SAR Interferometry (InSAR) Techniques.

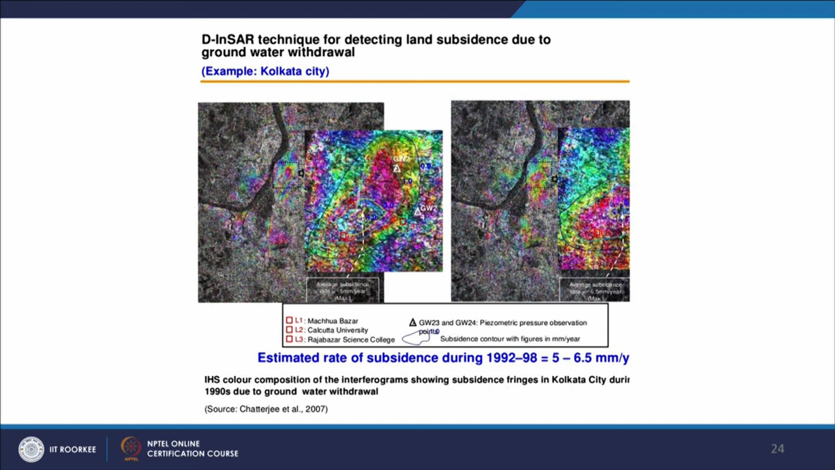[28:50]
So, in this one can estimate that how much ground deformations because of over withdrawal of groundwater has taken place. Another example of ground deformation which has happened quite recently
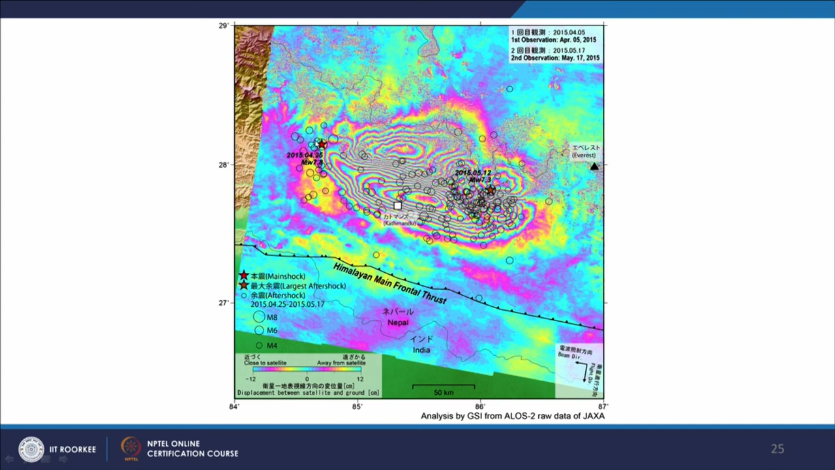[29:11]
all fringes can be seen and there were two major earthquakes on occurred on 25th April 2015 and then 12th May 2015 and in between these are the ground deformations which has taken place.
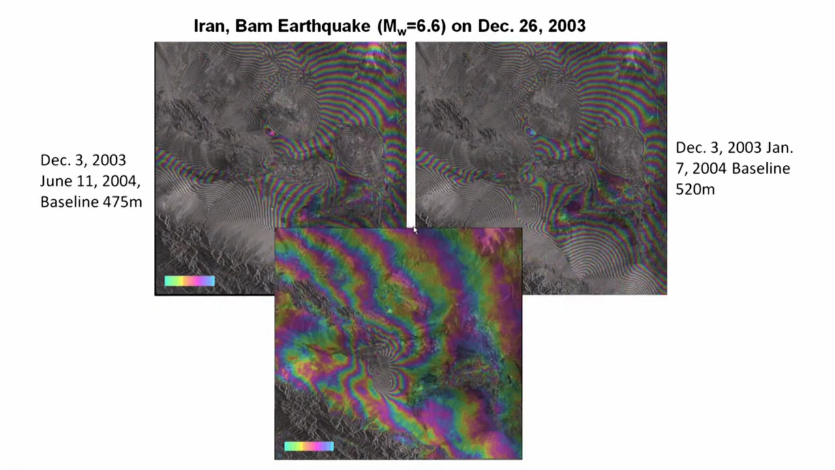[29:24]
Now again there are more ways of analyzing so this is the